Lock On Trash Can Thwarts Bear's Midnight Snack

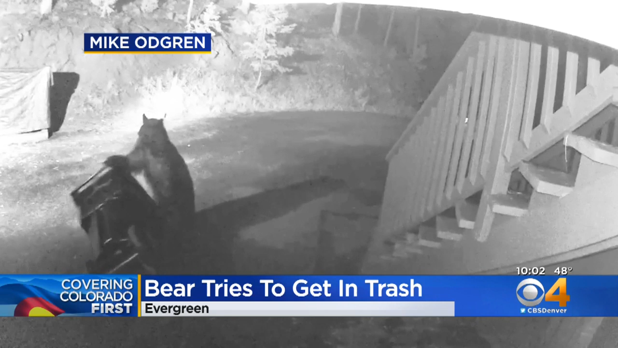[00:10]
This happened in Evergreen. Those locks did the job. The bear never got in.